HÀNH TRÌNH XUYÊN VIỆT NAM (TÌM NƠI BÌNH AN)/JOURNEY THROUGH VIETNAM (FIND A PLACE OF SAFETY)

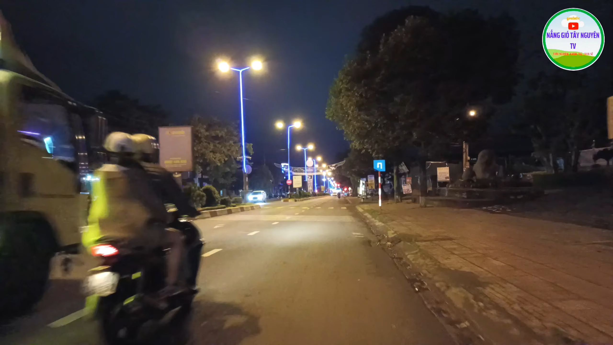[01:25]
Bây giờ bạn nó đã xuống ngay chỗ bùng binh của thị xã Buôn Hồ nhé.
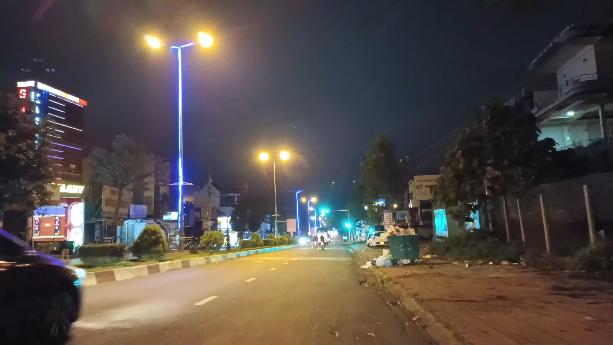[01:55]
Phía trước mặt của ban chỉ đó là cái bùng binh của thị xã Buôn Hồ mới làm xong nhé. Trước có tập trung thu thì em đã xuống đây quay cho các ban chỉ sơ sơ, thì nó làm cái bùng binh trang trí hoa văn với cái đèn nháy rất cực đẹp luôn. Lúc đấy thấy trên TikTok là bạn đang ngồi ở ngay chỗ cái chỗ đó, cái chỗ trung tâm đó.